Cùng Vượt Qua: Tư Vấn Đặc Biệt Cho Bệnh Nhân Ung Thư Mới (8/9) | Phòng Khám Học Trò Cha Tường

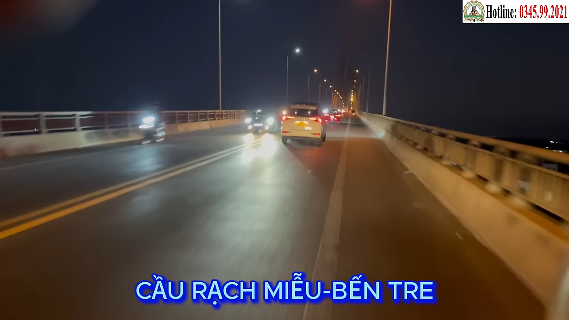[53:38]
Địa phận Giáp Ranh của tỉnh Tiền Giang và Bến Tre